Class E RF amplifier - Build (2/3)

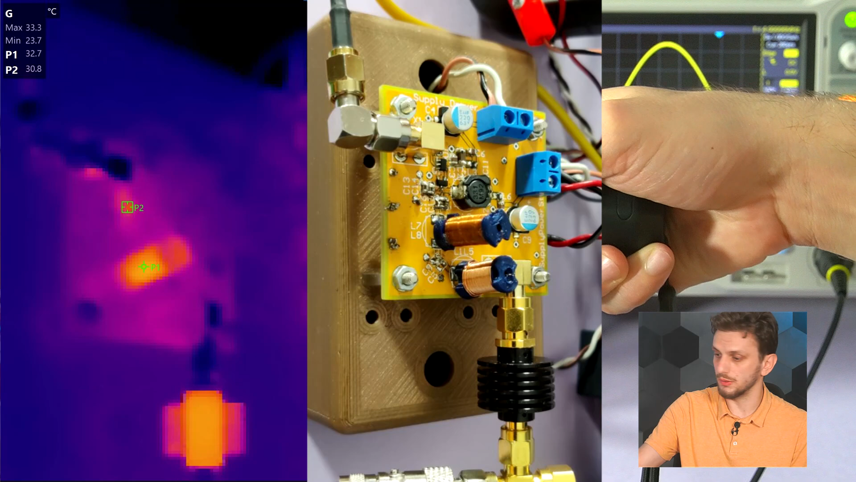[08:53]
On screen: max 33.3°C, min 23.7°C
we can see that while one of the inductors is heating up, it's the first inductor, the 12uH one, that's built with very thin wire. And other than that, if we have a closer look onto the board,
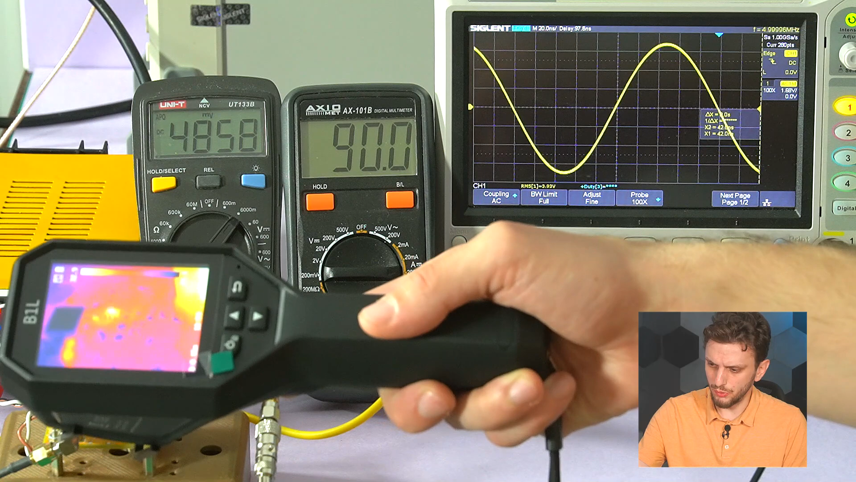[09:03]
we can see that the hottest component is not really the power transistor, but rather the gate driver.
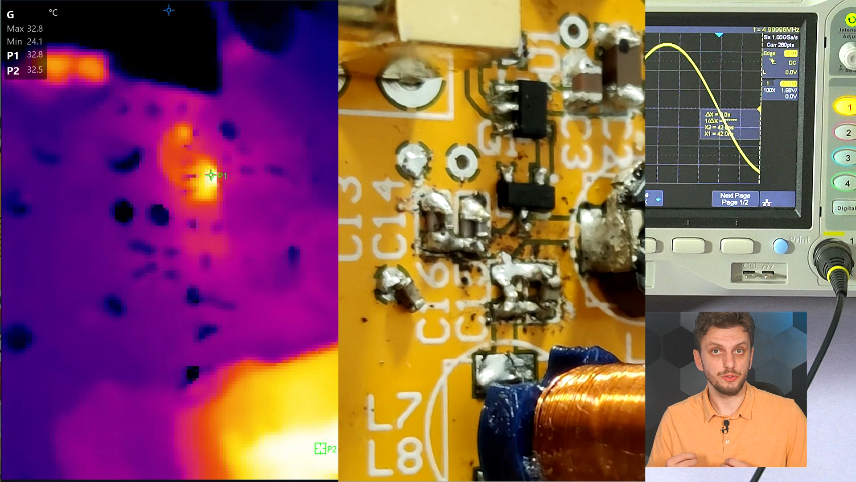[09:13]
On screen: max 32.8°C, min 24.1°C
So, because the circuit was fine-tuned, the point of switching ensures very low losses on the transistor, the transistor itself is not losing all that much power. Rather, more power is getting wasted to actually try to drive the transistor into switching. So, this is why it's very important to choose the right transistor for the specific application.